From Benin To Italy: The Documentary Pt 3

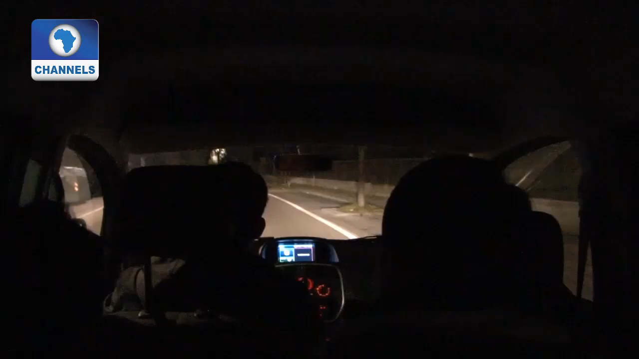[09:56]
We comb the streets accompanied by Lisa Bettini, a local social worker.